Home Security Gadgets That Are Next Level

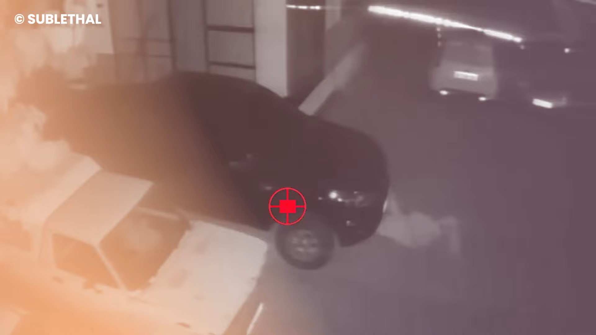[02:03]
Fear not, as a game-changing solution emerges from South Africa, the Sub-Lethal Remote Gun. Connected to a camera, the Sub-Lethal Remote gun gives you the power to confront intruders without even being physically on site.